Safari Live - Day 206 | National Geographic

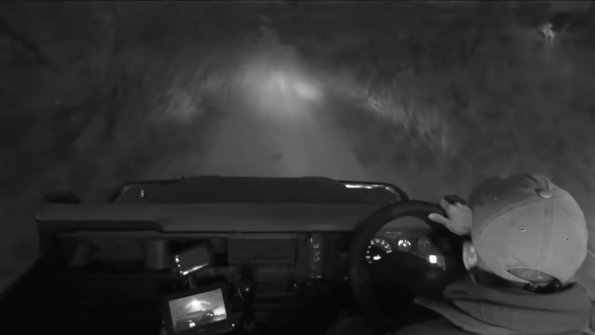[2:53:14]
Oh, we're live. Oh, hello. We're live. We're just heading down as fast as we can towards... What is that on the road? Is that a duiker?
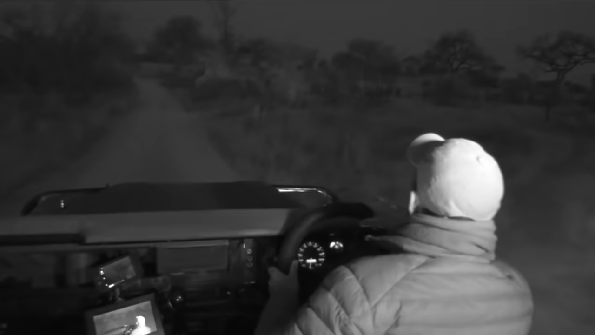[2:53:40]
No, it's a, yes it is. Spaker die duiker. It's just gone into the bush there. We are driving as fast as we can, but in a safe and responsible manner, of course, to the dam to see if we can't find Hosanna. Is he still on the dam cam? Emma? Is he still on the dam cam?